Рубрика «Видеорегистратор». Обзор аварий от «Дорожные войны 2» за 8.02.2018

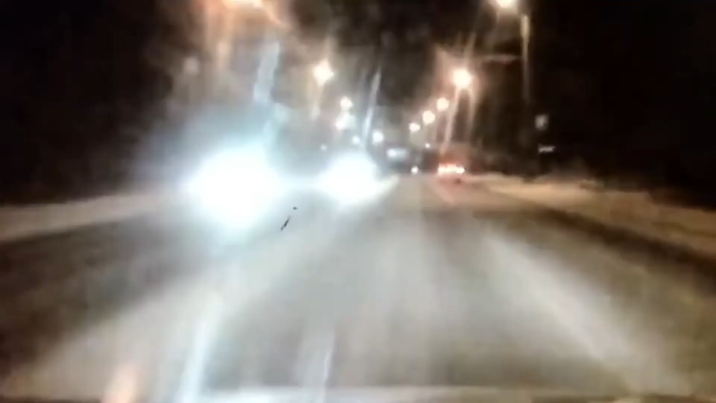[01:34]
Водитель уже ничего не мог поделать. От удара одну из легковушек отбросил в электропору.
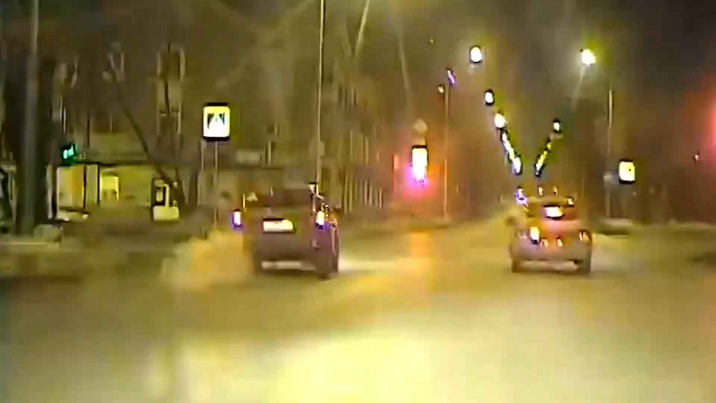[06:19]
Силуяки начали погоню. Не реагируя на требования силуяков, водитель превышал скорость и пролетал в перекрестке на красный свет. Погоня прекратилась во дворе одного из домов в медицинском переулке.
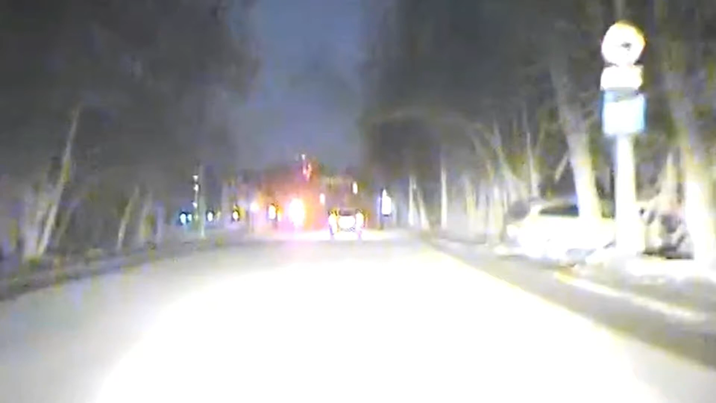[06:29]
Шофер закрылся изнутри, а инспектор пытался вскрыть иномарку.
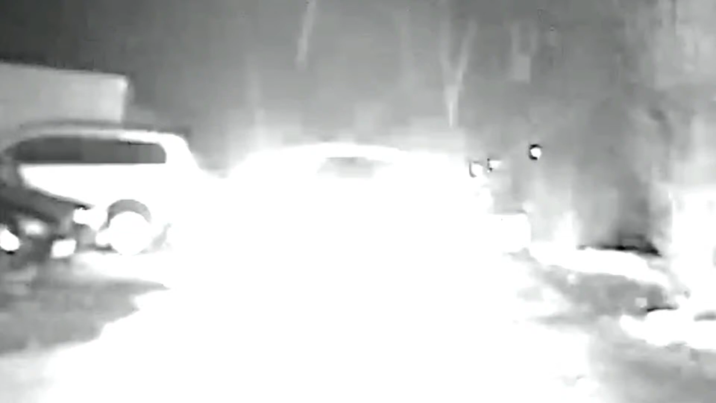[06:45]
И тогда инспекторы сделали два предупредительных выстрела в воздух, после чего открыли огонь по колесам иномарки, прострелив их все.